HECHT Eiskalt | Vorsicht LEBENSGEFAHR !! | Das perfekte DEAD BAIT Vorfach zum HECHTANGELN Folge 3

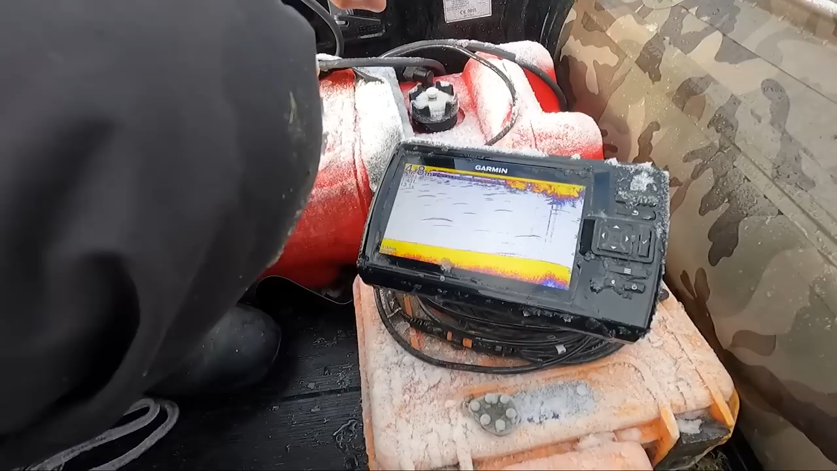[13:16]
Läuft so schön runter die Kante, überall wieder kleine Fische.
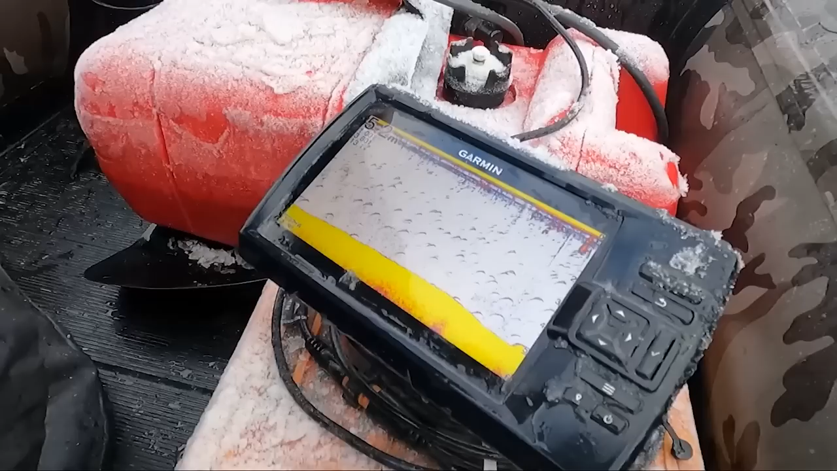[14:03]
Jetzt geht es nochmal schön runter, das sieht doch gut aus.
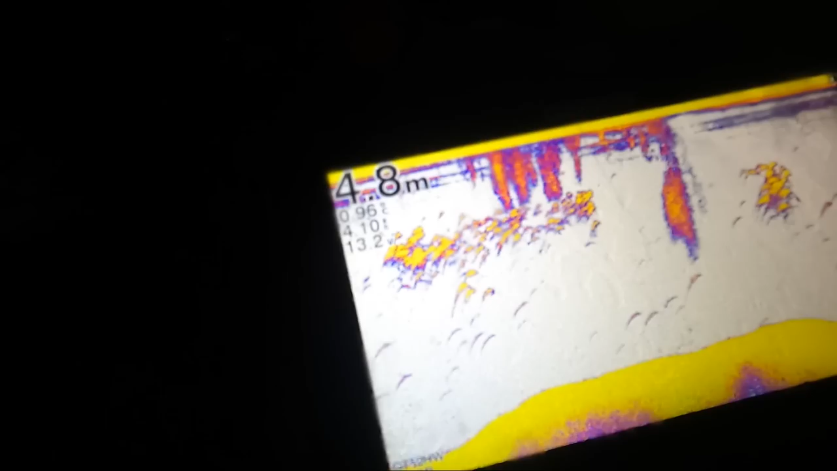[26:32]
On screen: depth 4.8 m
Schaut mal, was hier für ein Köderfischschwarm durchkommt. Eiskalt hier auf dem Eismeer, aber dort, wo die Baits sind, dort sind auch die dicken Muttis.